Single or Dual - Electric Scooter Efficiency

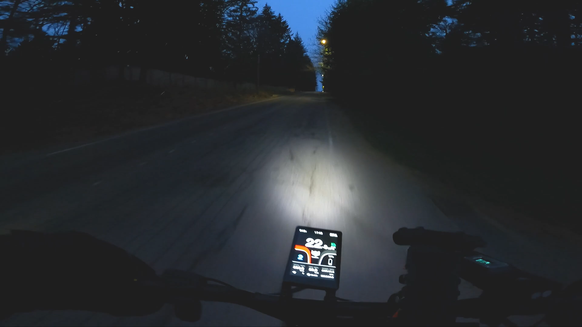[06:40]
Alright, right at the top of this hill. So close to almost feel it. Right here. This is the end.